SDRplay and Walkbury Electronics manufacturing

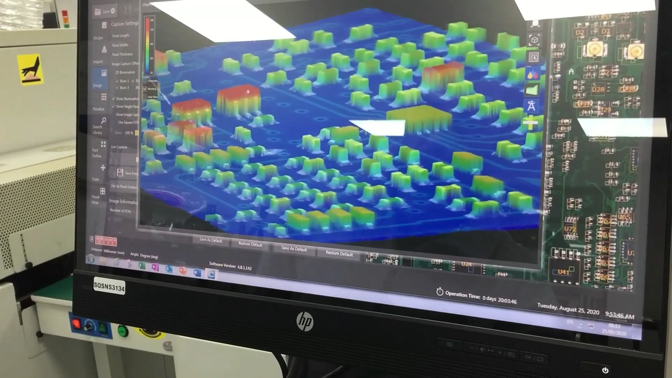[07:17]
You can also see the different height levels of different components.